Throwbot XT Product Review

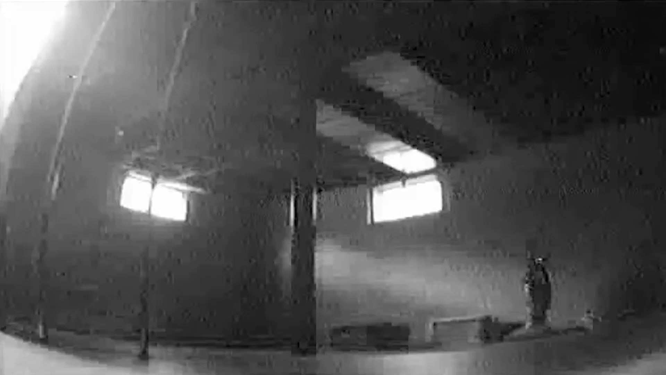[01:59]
Once deployed, the micro-robot can be directed by the operator to quietly move through a structure and transmit video and audio to the handheld Operator Control Unit 2,